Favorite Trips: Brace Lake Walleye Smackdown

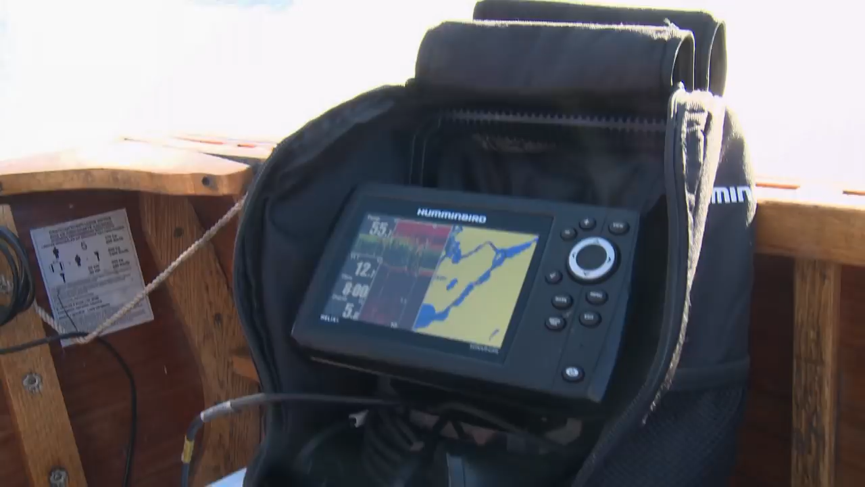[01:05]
And portable electronics cuts the search down quickly. Definitely a fun morning, gorgeous scenery, and a bend in the rod.
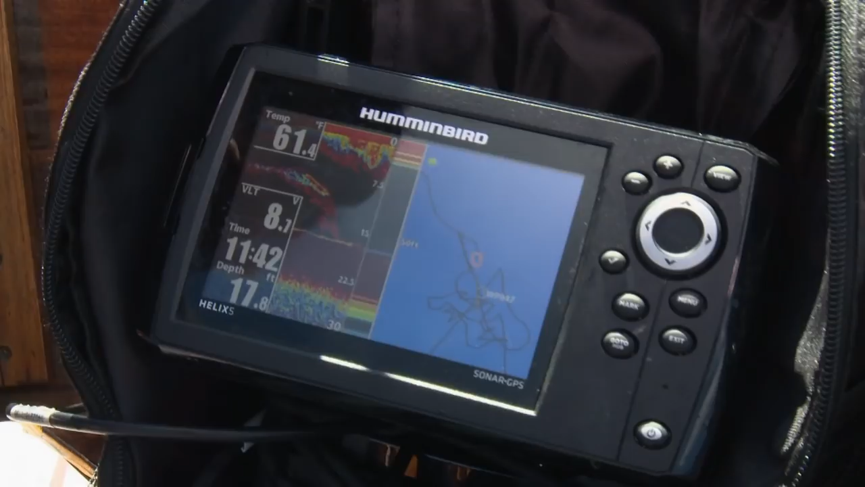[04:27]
On screen: depth 17.8 ft, water 61.4°F
But as I was saying, this hummingbird Helix,